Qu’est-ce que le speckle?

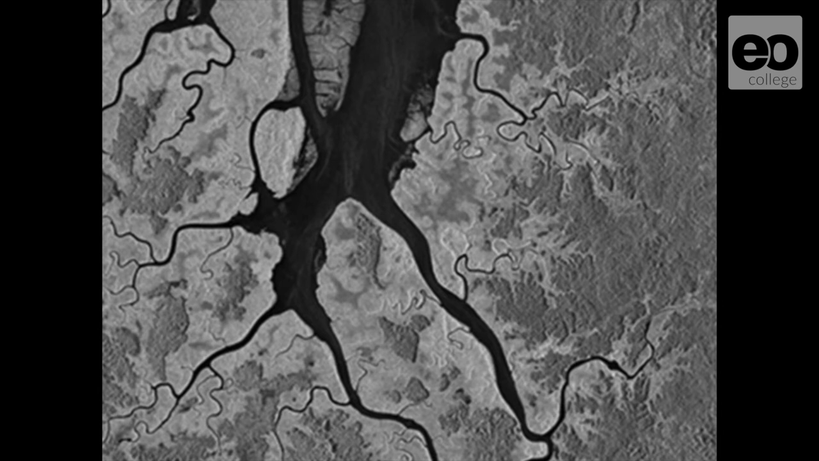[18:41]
on ne voit pas le chatoiement et sur la droite l'image de tout à l'heure qui est les pleins speckles.